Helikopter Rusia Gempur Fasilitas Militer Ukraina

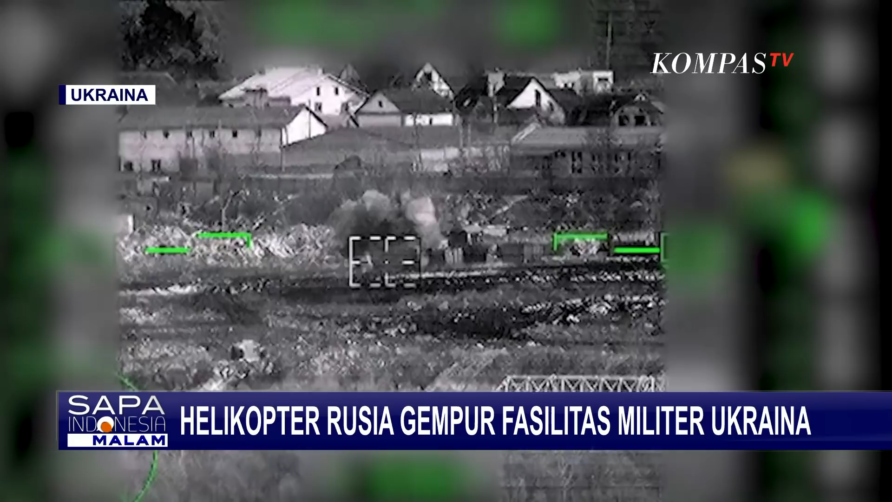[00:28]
Misi penghancuran benteng dan kendaraan lapis baja Angkatan Bersenjata Ukraina dilakukan awak helikopter tempur modern Mi-28N dan Ka-52.